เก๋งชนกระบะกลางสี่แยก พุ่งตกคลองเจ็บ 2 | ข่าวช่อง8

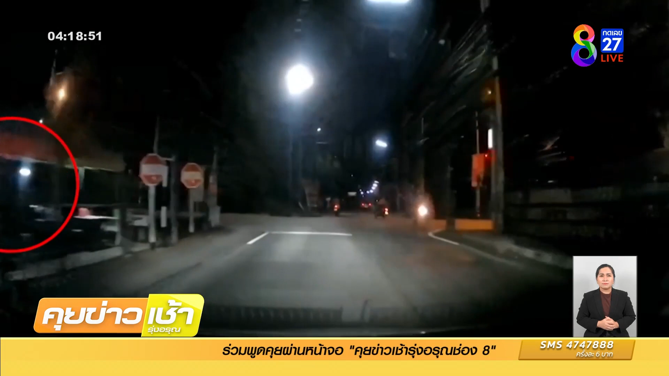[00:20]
เนี่ยค่ะ คุณผู้ชมเป็นกล้องหน้ารถของรถเก่งนะคะมันทึกภาพได้ขณะขับพุ่งช